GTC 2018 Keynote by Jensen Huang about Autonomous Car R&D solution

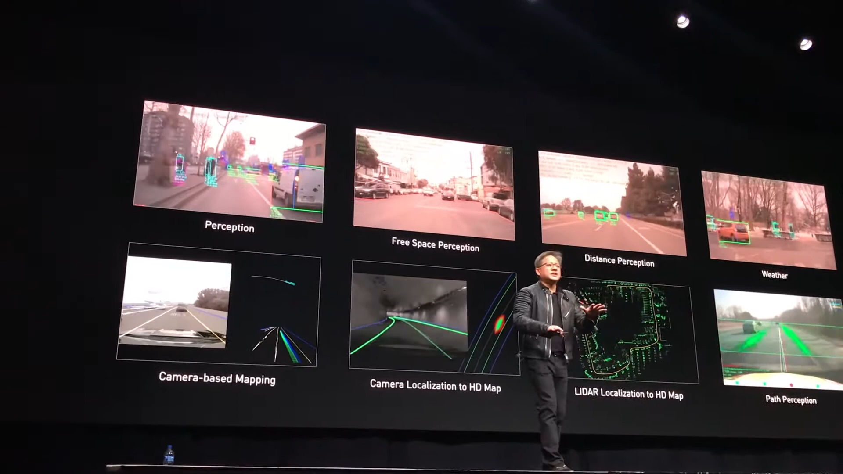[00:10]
We have so much redundancy and diversity all through our system. We do everything two or three different ways and two or three different times so that we can make sure that what we ultimately do is right.
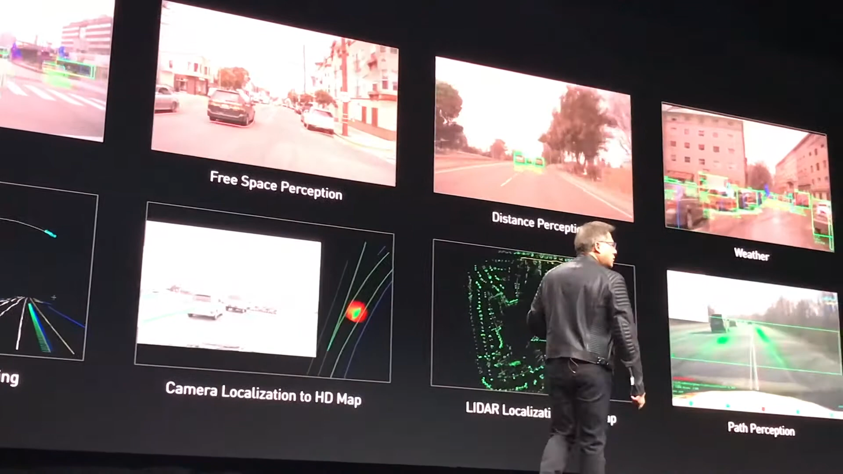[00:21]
Distance perception. Here's using an artificial intelligent network that was trained with LiDAR labeling so that it could predict the distance of objects. Weather.
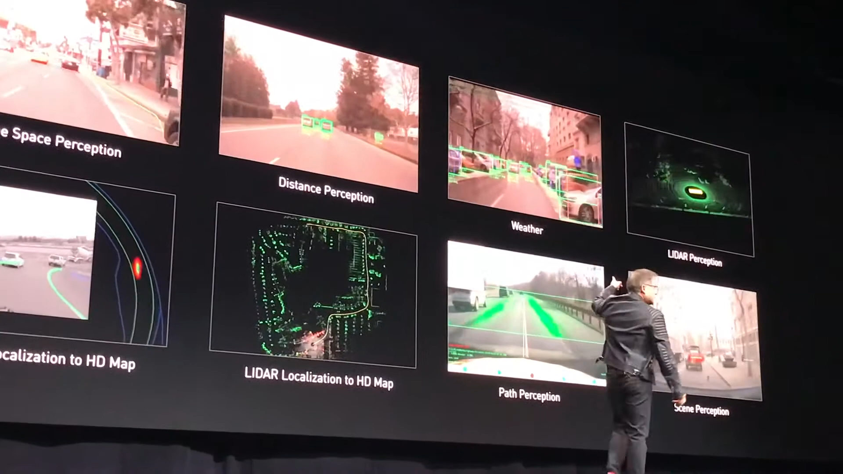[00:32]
We've trained it with so much data that is now robust across all kinds of poor weather conditions. We use cameras for object detection.
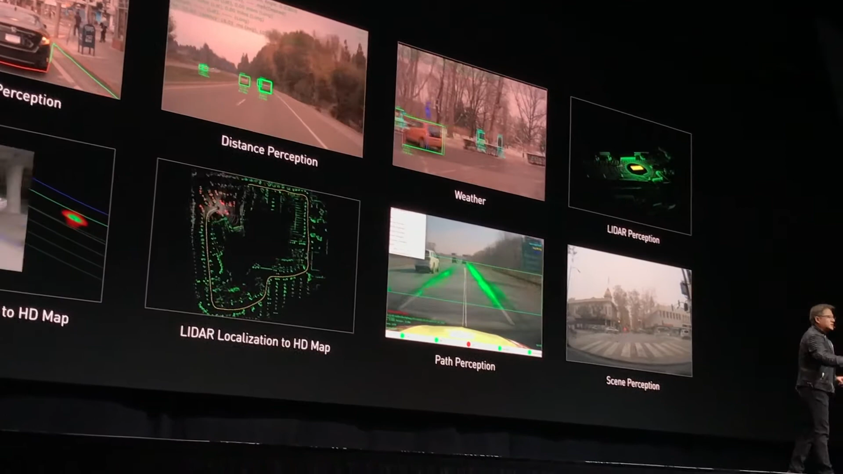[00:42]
We use radars for object detection. We also use LiDARs for object detection.
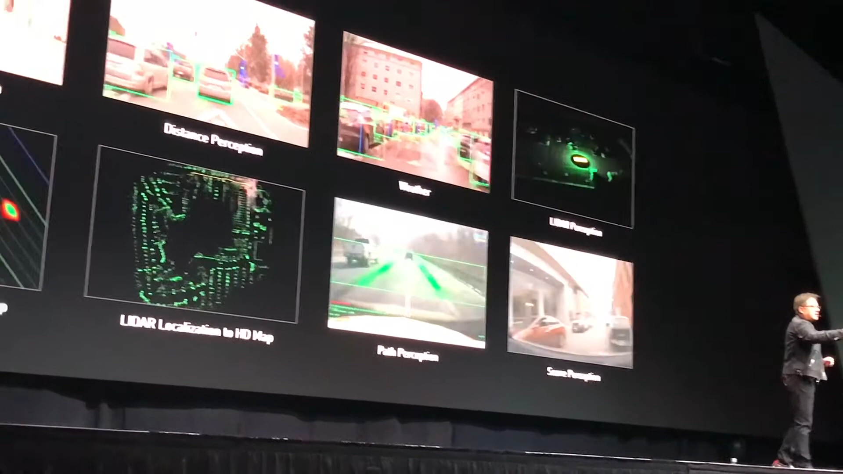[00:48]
Not just how far away they are, but based on the pattern of dots that are coming back our way, the resolution of LiDAR is not as high as camera, but the depth information is really good.
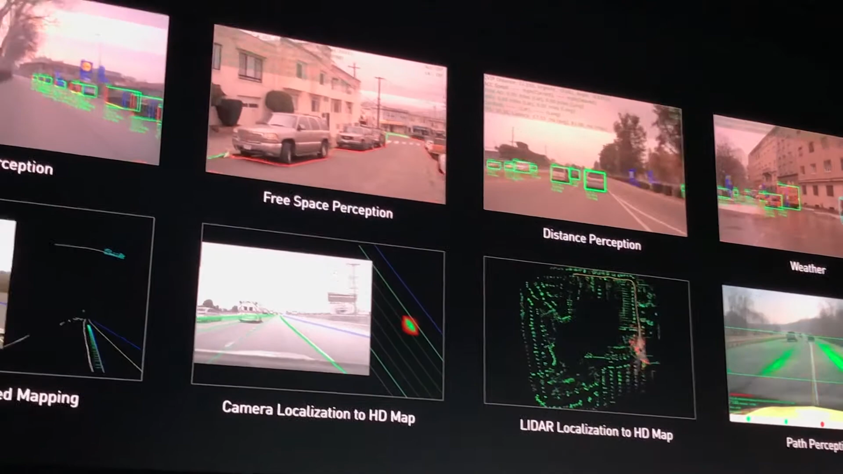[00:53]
Based on the point cloud that comes back, we do point cloud processing on CUDA, which is incredibly good. We do ICP processing,
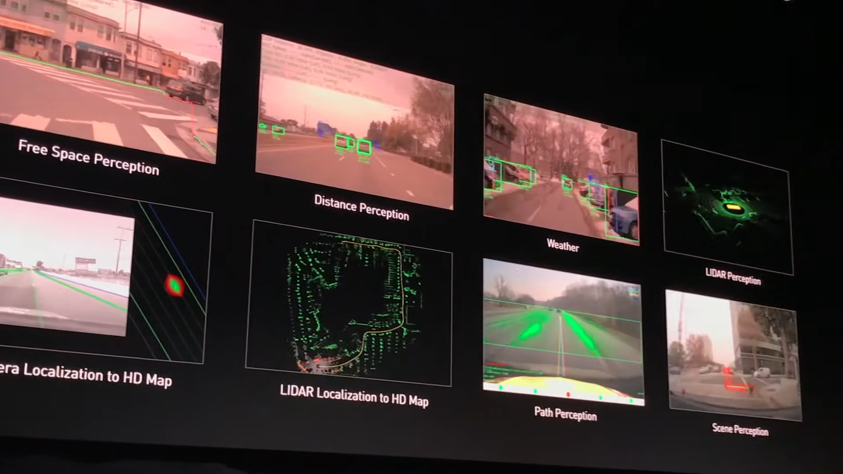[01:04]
iterative closest point processing, for registration, and then we use deep learning to detect what those objects are.